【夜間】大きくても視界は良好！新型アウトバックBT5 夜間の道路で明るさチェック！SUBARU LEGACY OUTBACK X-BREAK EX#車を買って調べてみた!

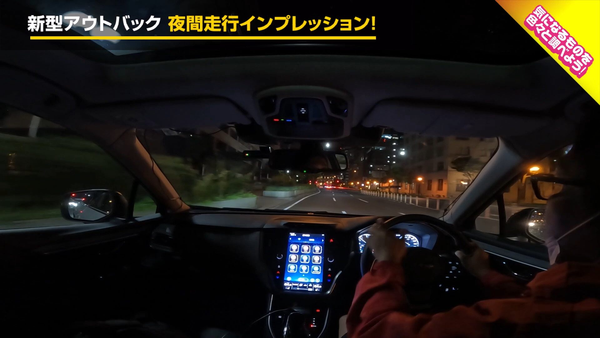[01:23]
折時の時にいつも思うのがスバルの車の場合窓の左側の開口部とそして左下の三角窓ですね
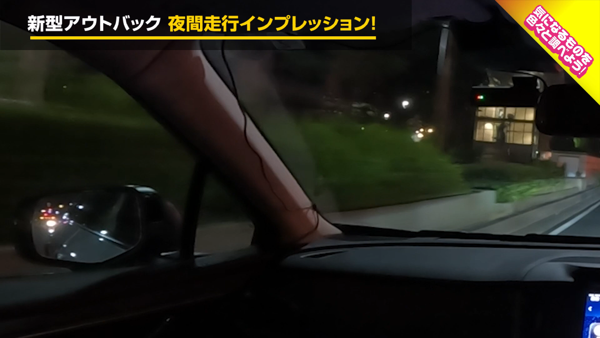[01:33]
そちらがすごく大きく取られていることによって見やすくなっております